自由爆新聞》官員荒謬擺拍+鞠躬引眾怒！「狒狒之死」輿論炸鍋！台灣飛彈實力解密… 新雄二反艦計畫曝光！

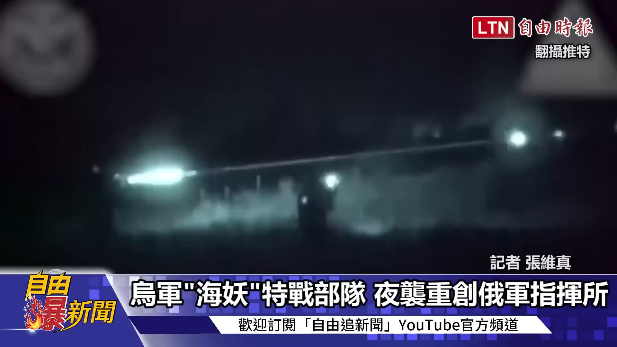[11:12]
黑夜中乌克兰军队正朝着俄军指挥
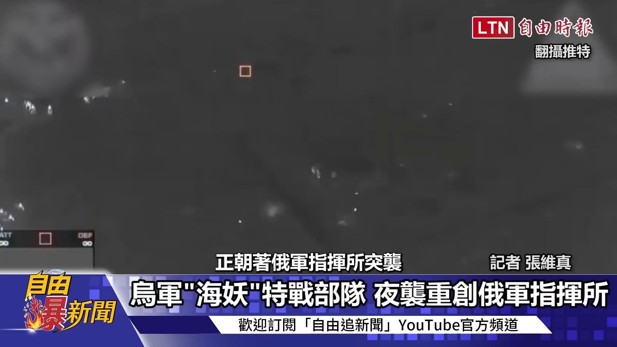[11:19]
所突袭乌克兰最新释出的一段影片公开了海妖特种部队今年1月时夜袭俄